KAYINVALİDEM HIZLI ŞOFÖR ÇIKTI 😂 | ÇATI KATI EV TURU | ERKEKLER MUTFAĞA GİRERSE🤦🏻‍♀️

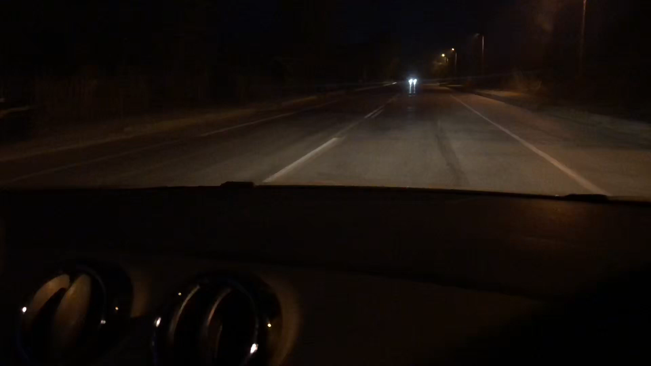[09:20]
Yani uzun yol tecrübesi de var. Kocam sağ olsun. Evet, şimdi anneme arabamızı bir deneme şansı verdik.